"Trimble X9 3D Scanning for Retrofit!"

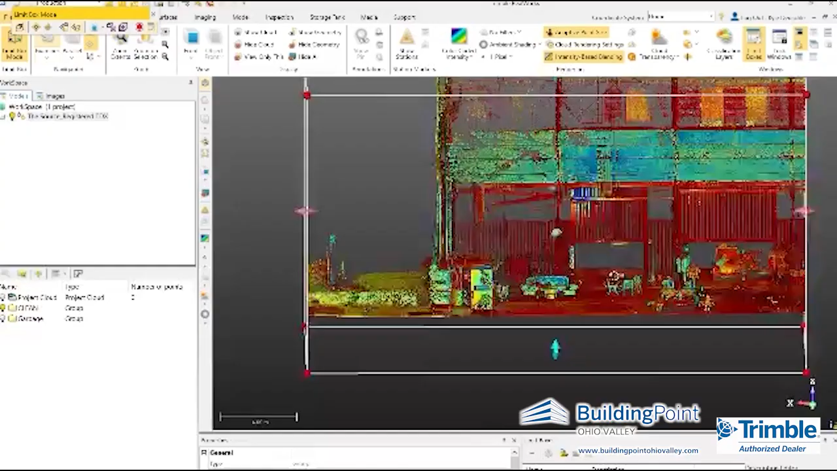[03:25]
So now that we've finished up our scanning in the field, I've come back to the office.
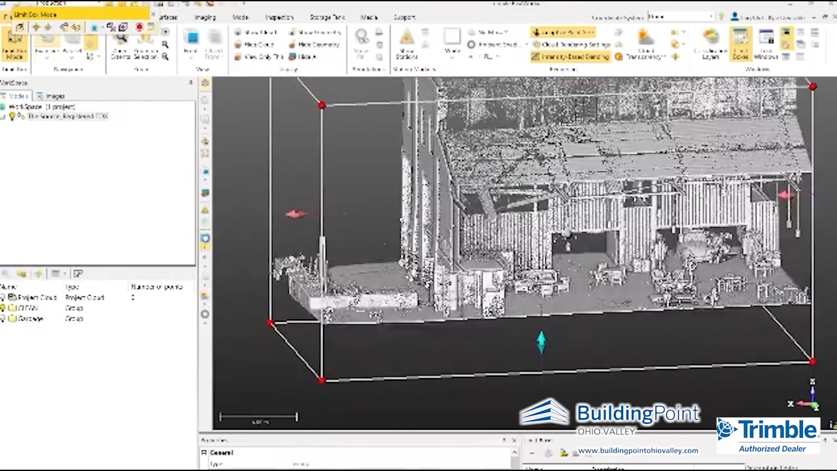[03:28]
I've got most of my infield registration done from Fieldlink already,
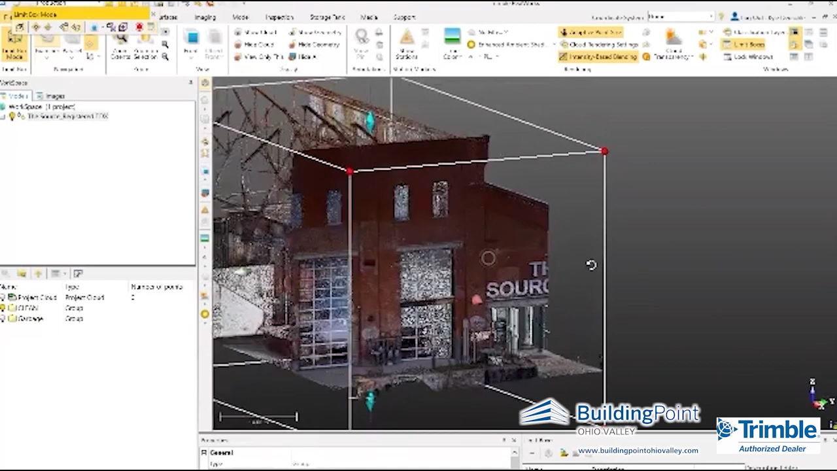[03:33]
but I'm going to bring the scans into Triple RealWorks to do some fine tuning,
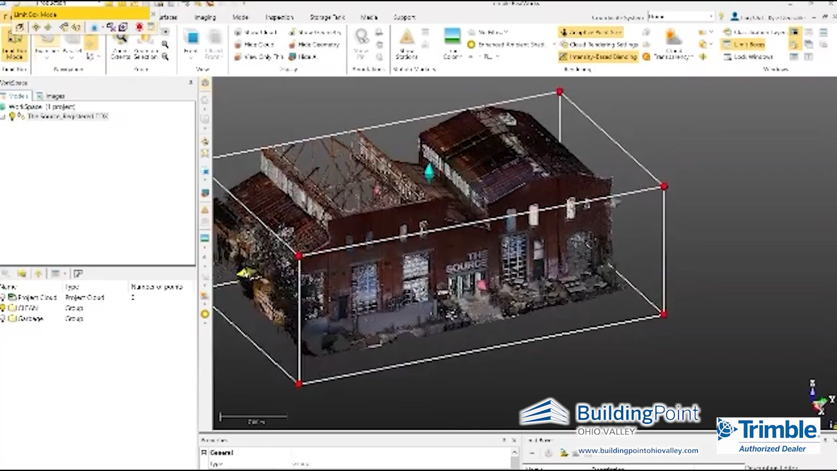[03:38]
some last minute adjustments in order to get it really ready to go for our design team.
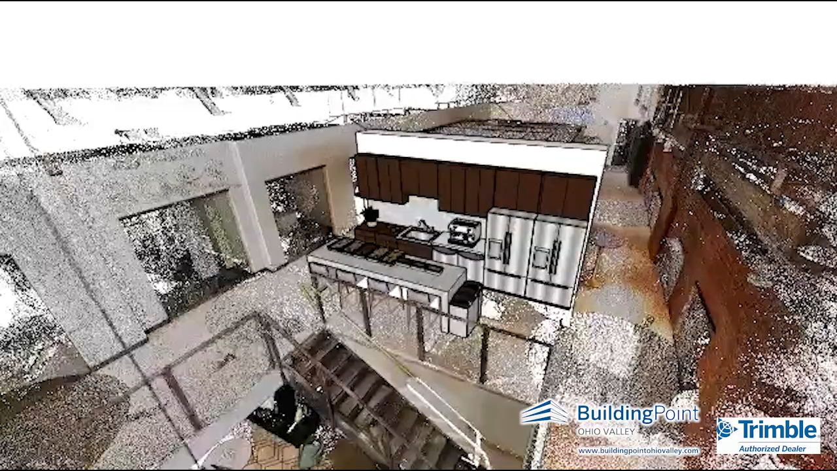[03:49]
and work with our new vendors for this space, for example, in this retrofit project to make sure that
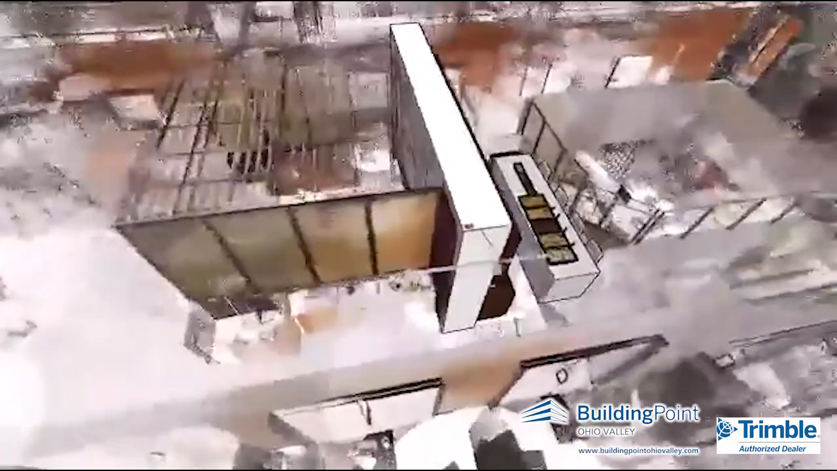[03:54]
those new tenants have all the right hookups to the existing electrical and plumbing and things like that,
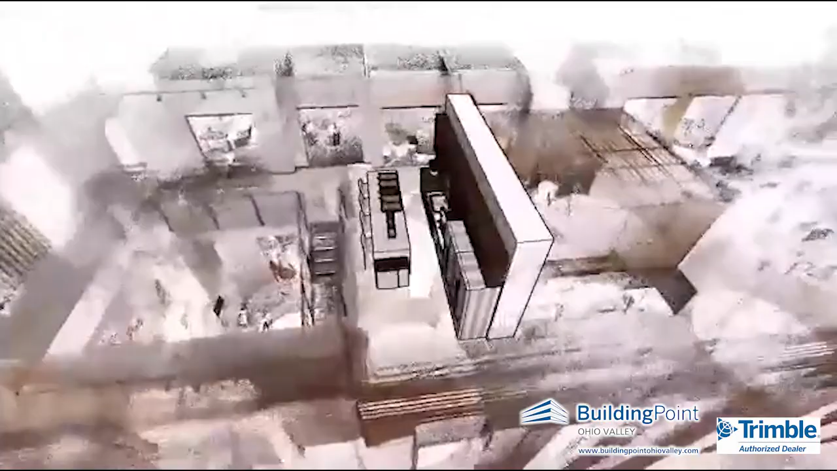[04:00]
make sure that their designs come across the right way,
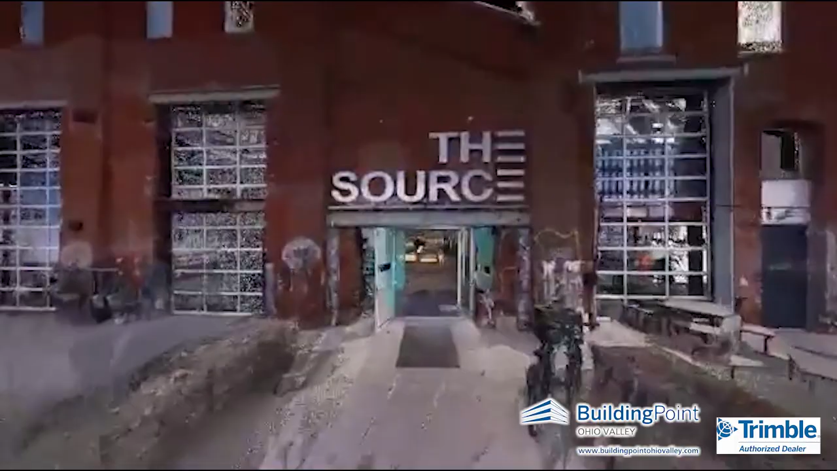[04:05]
It's really important in these retrofit projects to
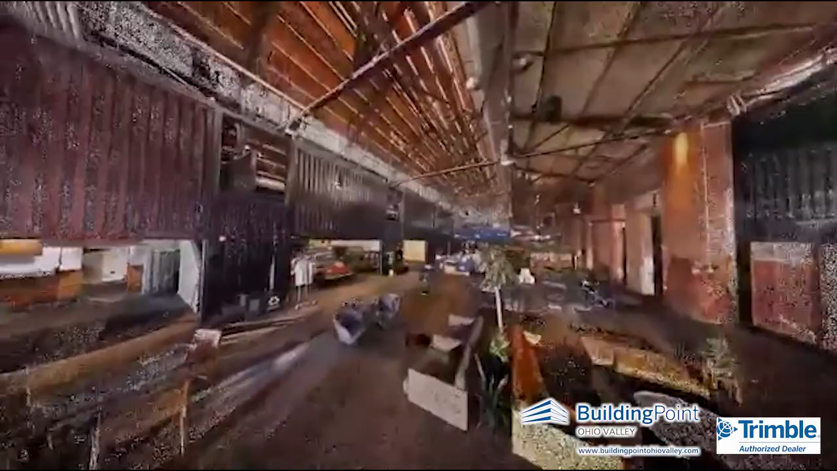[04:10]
leverage reality capture data like this so that we can give the context, but also the confidence of our designs,